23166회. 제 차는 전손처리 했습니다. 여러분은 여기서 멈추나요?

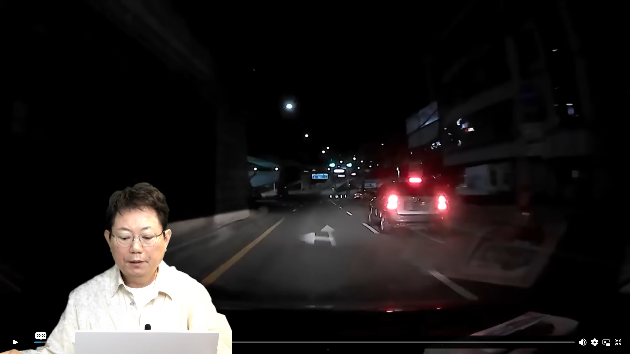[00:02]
저 앞에 신호등이 직좌신호네요. 네, 블박차 가다가 정상대로 갑니다. 아!
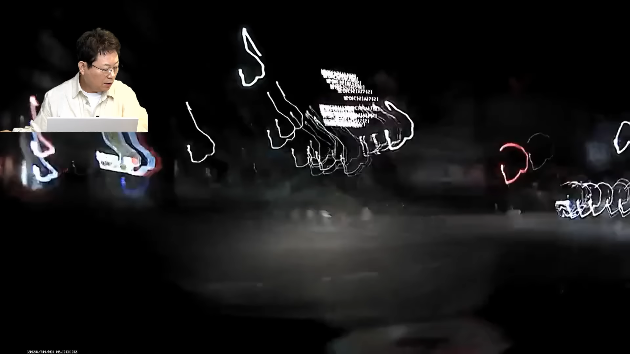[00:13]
아이쿠! 어허!
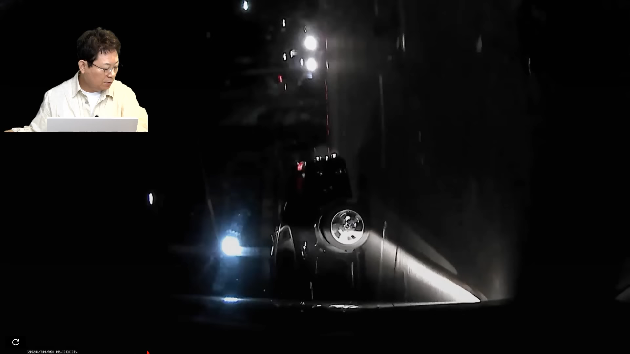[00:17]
언제 바뀌나요, 신호가? 신호가! 아, 여기 바뀌네요. 여기. 자, 그럼 여기서부터 여기까지 거리가 얼마일까요?
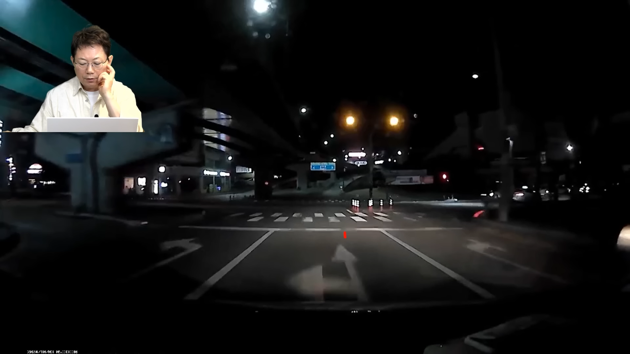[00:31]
화살표가 5m거든요. 그럼 이거 한 10m 될까요? 약 10m 될 것 같네요. 그 앞에. 여기서 여기까지도 한 10m 되겠죠? 10m 되겠죠? 자, 그리고 이 차가 생짜배기 신호위반에서 달려오는데요. 생짜배기 신호위반.